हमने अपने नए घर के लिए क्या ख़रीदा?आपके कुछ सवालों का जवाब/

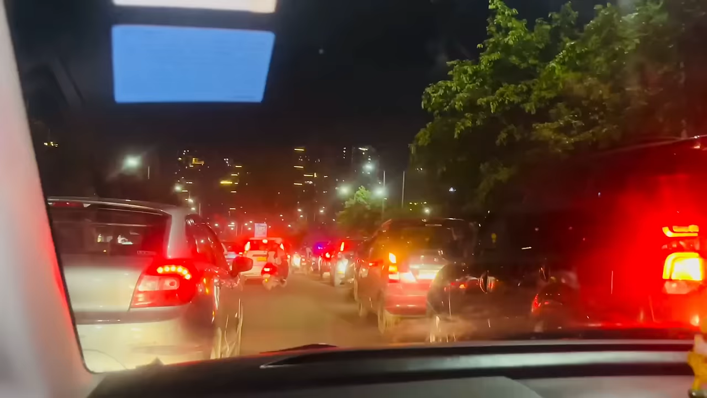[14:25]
गाइस ये देखिए हम कितने बड़े ट्रैफिक में फंस गए हैं, कितनी देर से।